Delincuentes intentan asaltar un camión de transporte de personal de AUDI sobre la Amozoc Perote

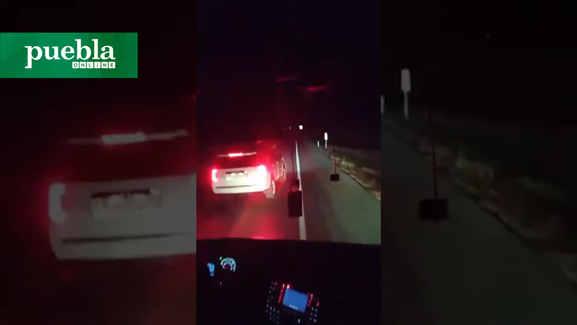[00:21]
Estamos grabando. Bueno, oye, Vic, tengo un problema con una camioneta que me quiere parar, güey, aquí sobre la pista, güey. Te mataste, güey. ¿Qué onda? Oye, pa, marca, ¿puedes marcarle al federal? Es que hay una camioneta blanca que nos cerró el paso y no nos quiere dejar pasar.
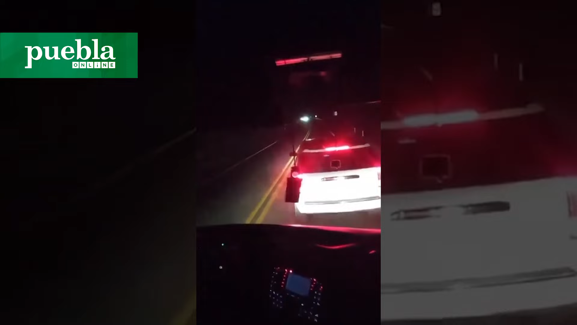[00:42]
Se va acá sobre la de Perote, con la de sobre Perote. Pues quítate. Yendo a, como para la planta. ¿No? Quítate. Porque estoy tratando de... Bueno. No sé qué kilómetro. Pero tengo un problema con una camioneta que se me viene cerrando feo.
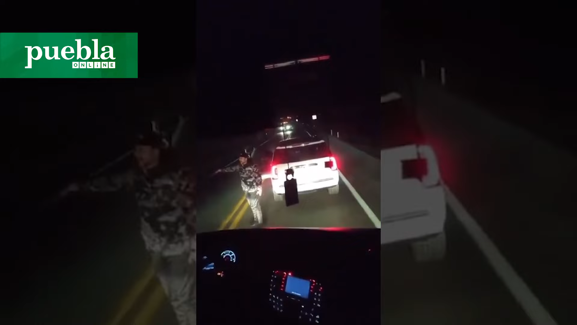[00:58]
Márcale, ¿no? Sí. Es una camioneta blanca. Es con placas R, B, U.
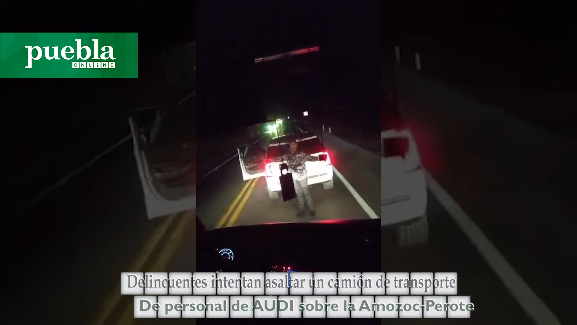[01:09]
Quítate. ¿Yo? R... No sé qué quiere esta persona, pero... 020 B, con placas... Parando al...
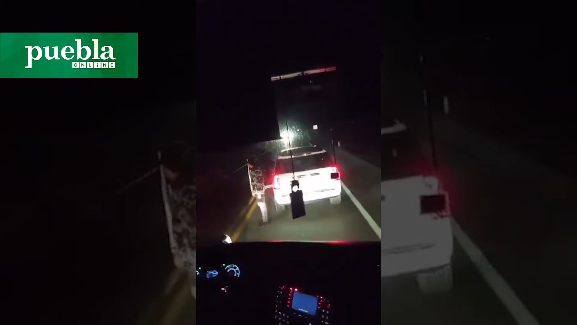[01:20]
Ya estoy parado. Sí. No, ya hizo un desastre acá, ahorita. Quiere que le abra yo la puerta.